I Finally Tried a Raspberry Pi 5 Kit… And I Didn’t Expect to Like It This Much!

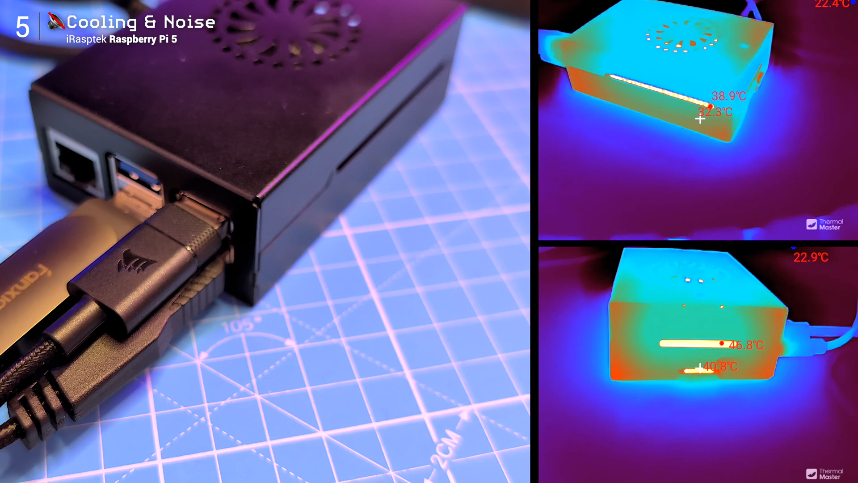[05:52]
48 celsius max at the hottest point through the vents. noise virtually silent,
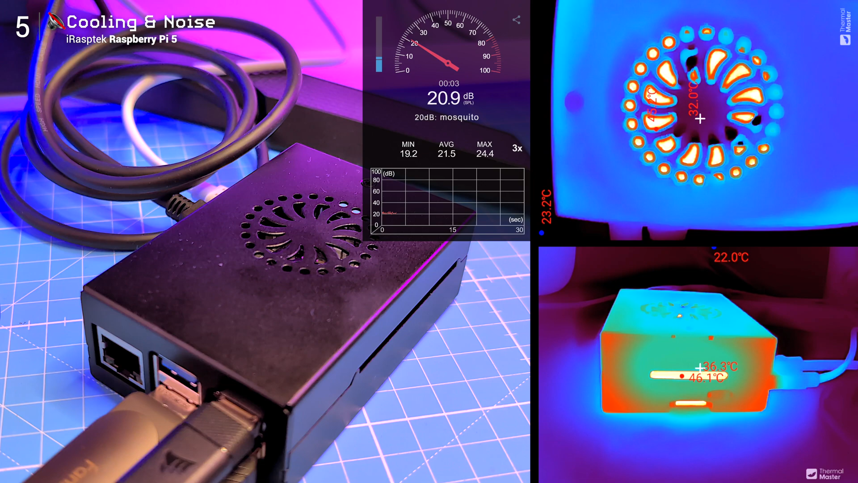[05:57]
it never exceeded 30 decibels, whisper quiet, even in a silent room or library.